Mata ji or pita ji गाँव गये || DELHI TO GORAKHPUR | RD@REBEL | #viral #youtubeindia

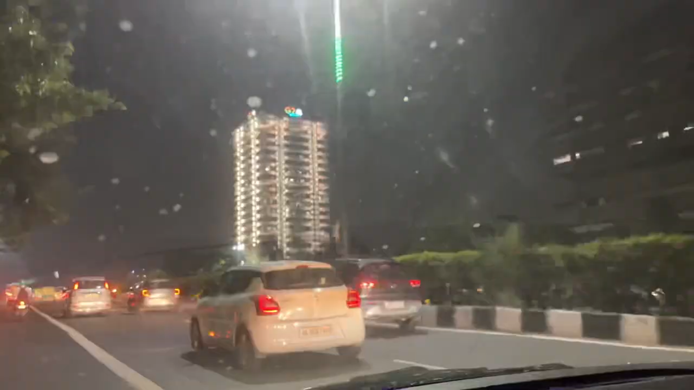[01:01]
आस्ते में जो नजारे मिले हमने वो आपको कैप्चर करके दिखाए
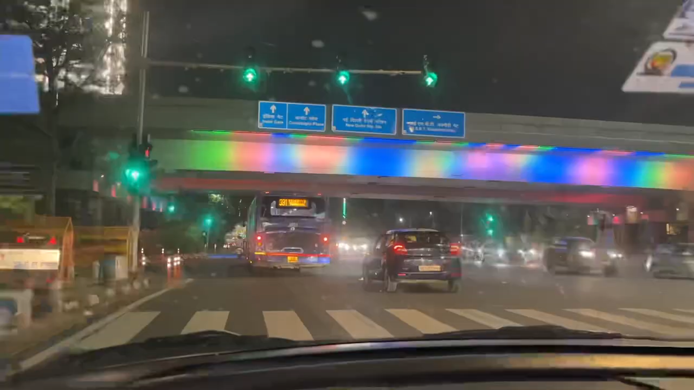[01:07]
और फिर थोड़ी ही देर में हम पहुंच गए नियु दिल्ली रेलवे स्टेशन